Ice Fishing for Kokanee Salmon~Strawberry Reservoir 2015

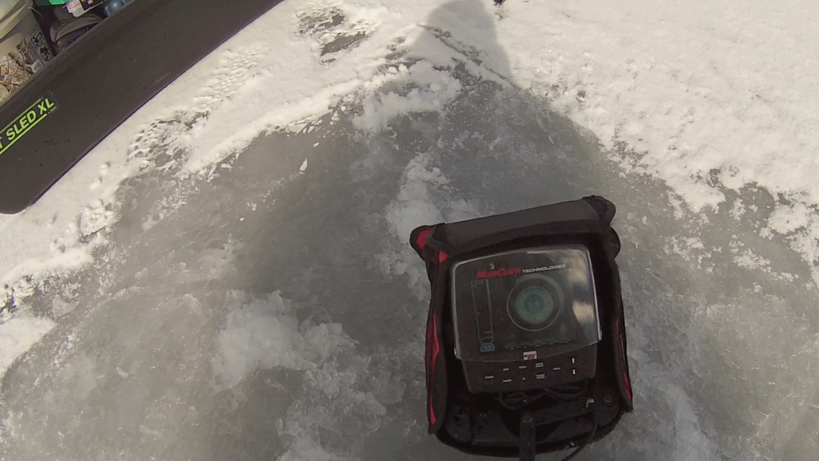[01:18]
57 feet and look what I just got I just cut my first kokanee salmon